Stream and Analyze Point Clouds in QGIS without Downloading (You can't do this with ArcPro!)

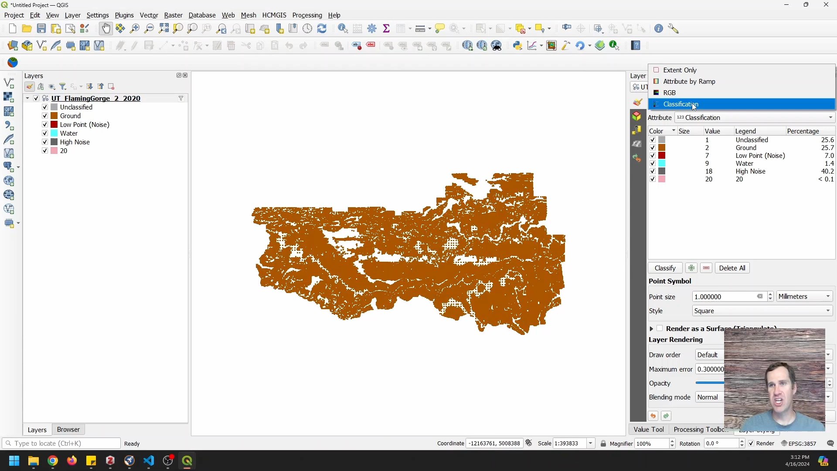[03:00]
I'm gonna come over and change my layer styling to attribute by ramp. And I'm going to do it for Z values and we're going to change these minimums and maximums because these are way off.
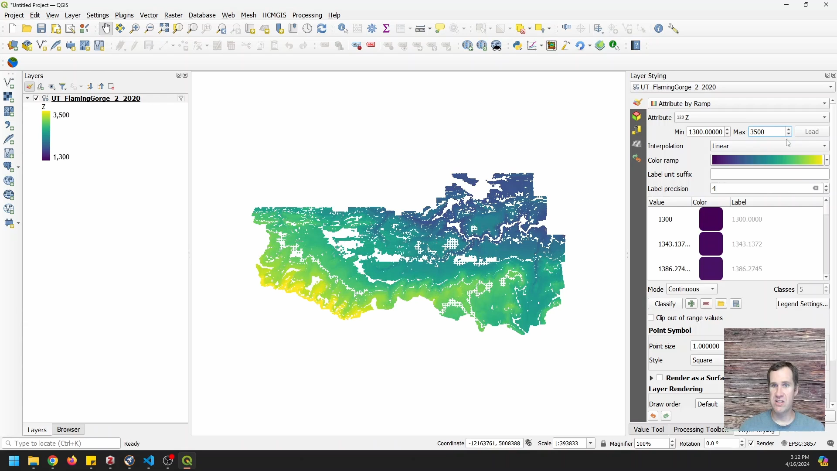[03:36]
This is meters. And there you go. Now you can see that we get a little more differentiation in those ground points.
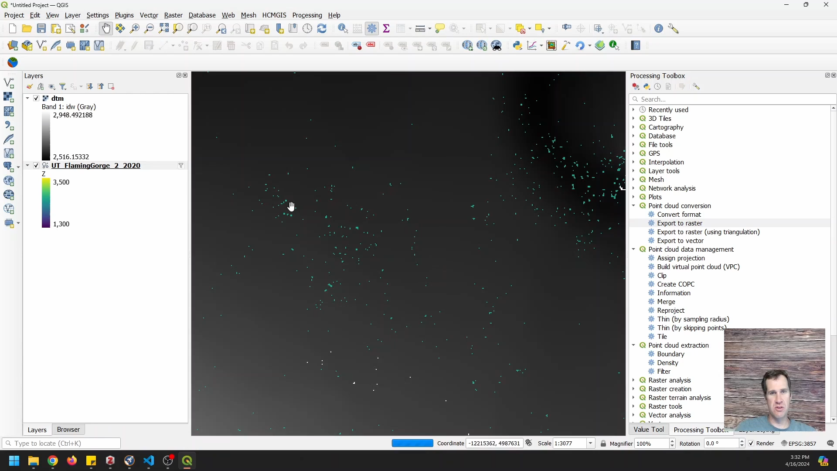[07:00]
And there's these holes were probably areas where the point cloud was not dense enough for the interpolation method. And I'm going to turn this off and I'm going to show you how we can fix this.